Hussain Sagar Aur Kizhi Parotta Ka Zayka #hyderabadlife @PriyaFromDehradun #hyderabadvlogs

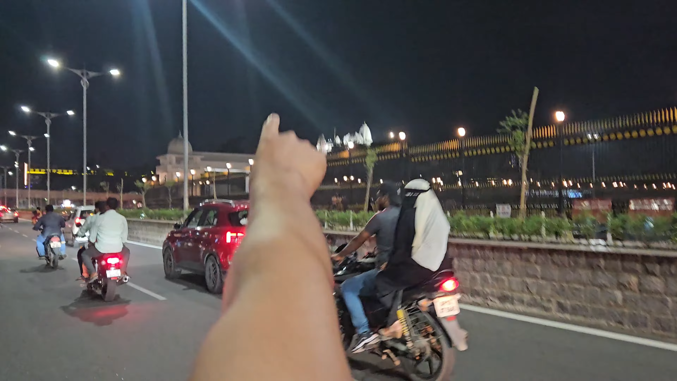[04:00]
वो सामने है बिरला मंदिर जहाँ हम पिछली बार गए थे।